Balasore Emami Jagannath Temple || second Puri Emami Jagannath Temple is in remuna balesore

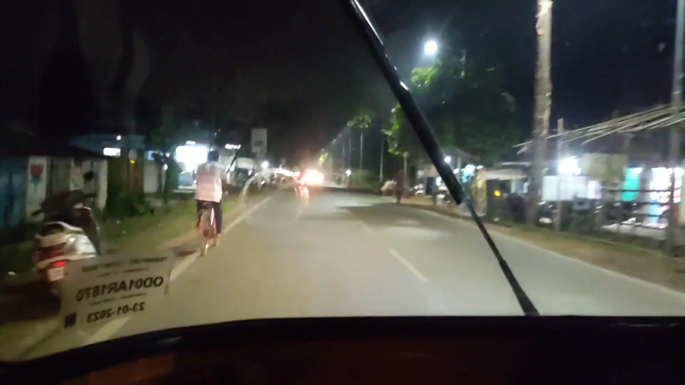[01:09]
एवे बहुत आगोगु चालिया असली नी एवे पाक्खा बागीरे पहंची गोलनी आव अलपवाटरे पहंची जीवी मंदिर